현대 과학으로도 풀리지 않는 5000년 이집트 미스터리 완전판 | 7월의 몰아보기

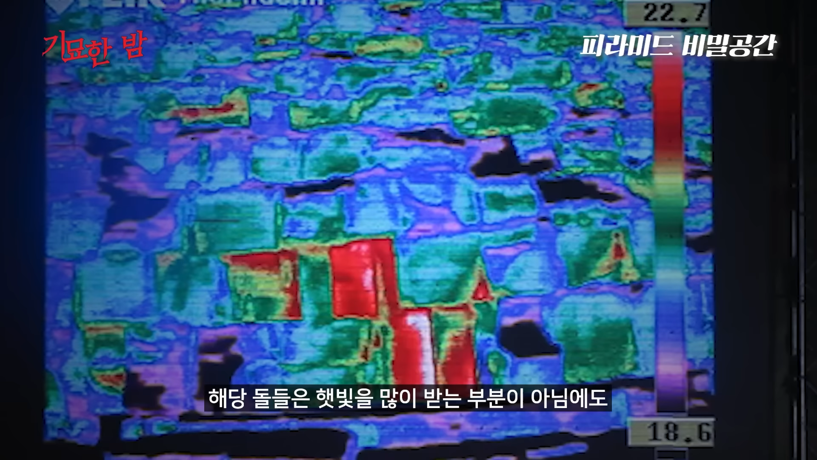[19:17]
해당 돌들은 햇빛을 많이 받는 부분이 아님에도 다른 돌들에 비해 온도가 6도나 높은 것이 관찰되었는데요.
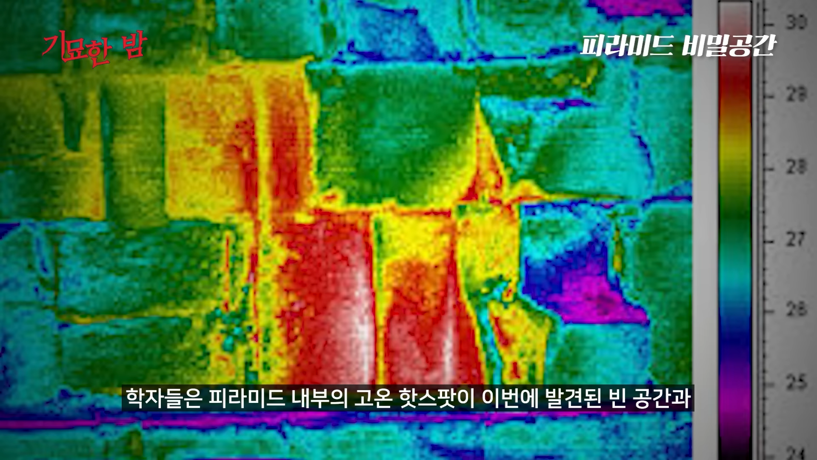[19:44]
학자들은 피라미드 내부의 고온 핫스팟이 이번에 발견된 빈 공간과 관련이 있을 수 있다는 가능성을 제시하였습니다.